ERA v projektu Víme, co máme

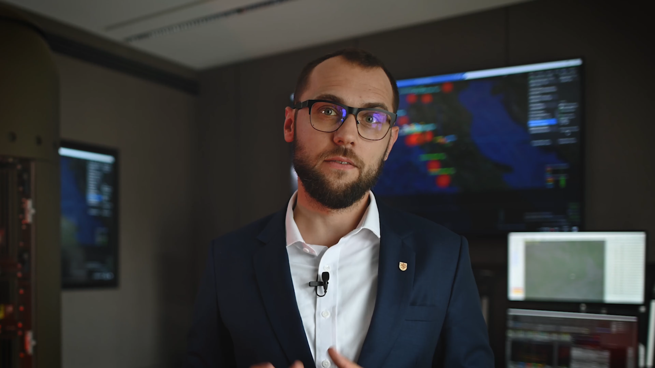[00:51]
Vidět a nebýt viděný. Viera navíc z přijatého signálu přesně určí, o koho se jedná.
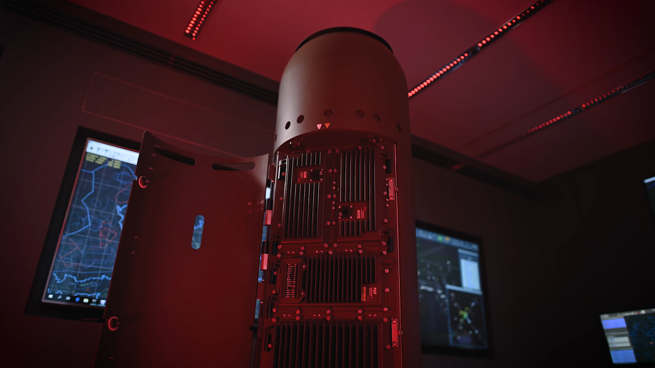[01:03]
Signál je totiž pro operátora jako otisk prstů pro kriminalistů.